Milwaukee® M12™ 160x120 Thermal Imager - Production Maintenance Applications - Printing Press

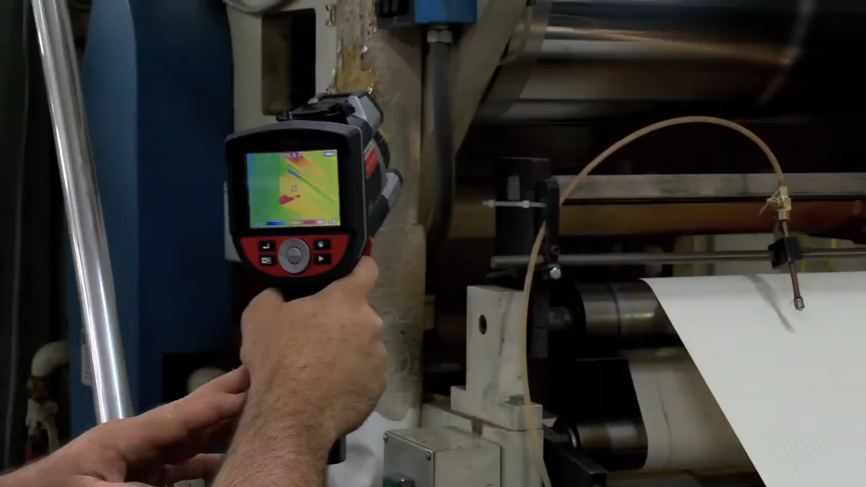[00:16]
and any hot spots in the chambered rollers will retard the drying or cause marking so that we don't get proper drying.
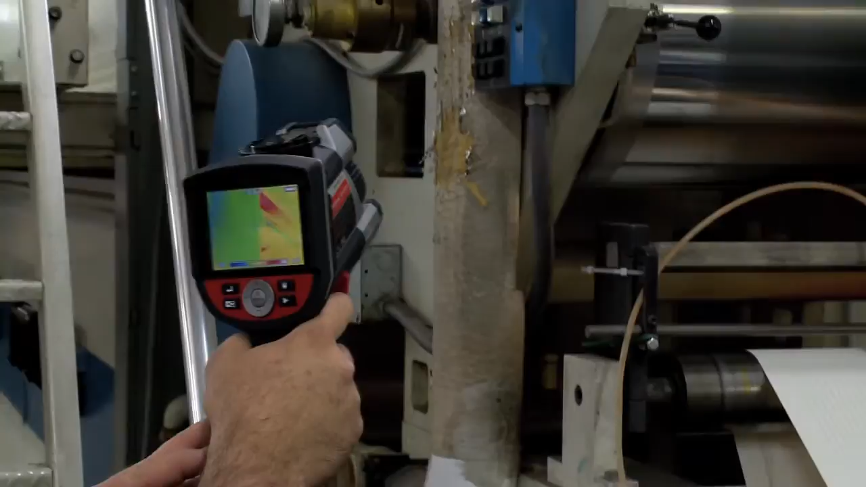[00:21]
Using it today I did find several hot spots which means it's time to flush out our chill rollers so that we can prevent marking problems in the future.
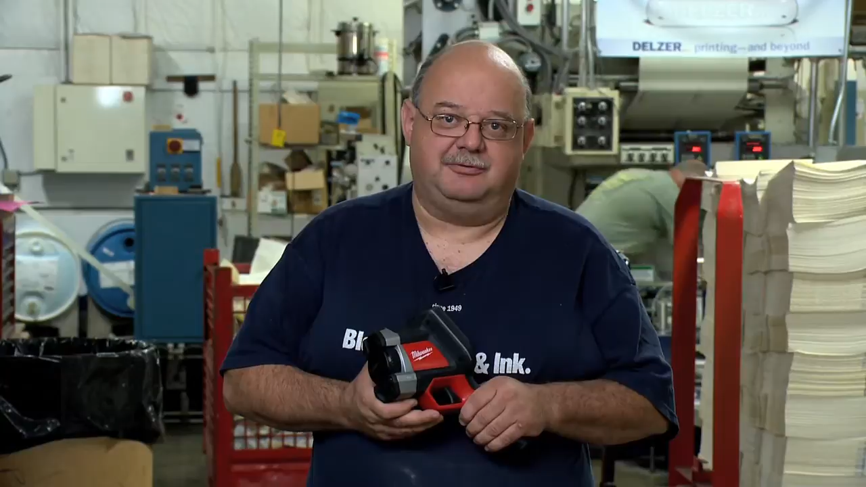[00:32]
We also used the thermal imager to check the rotor reunions for
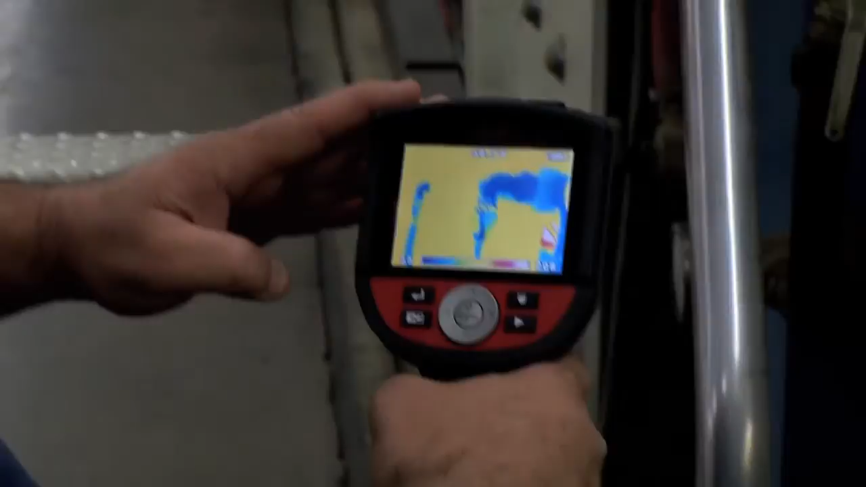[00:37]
the water flowing through the rollers themselves and to make sure that the bearings on the rotor reunions were working well.